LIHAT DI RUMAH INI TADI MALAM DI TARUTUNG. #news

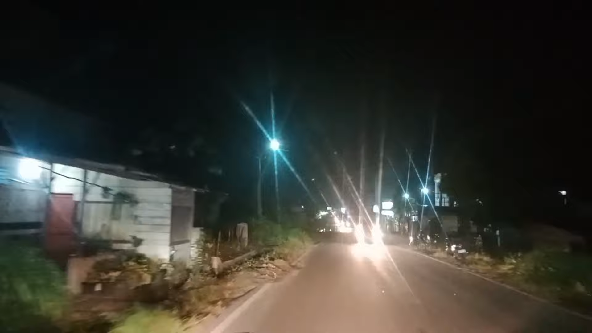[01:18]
Aritonang. Nah, di depan ini sebelah kanan inilah kantor Kejaksaan Negeri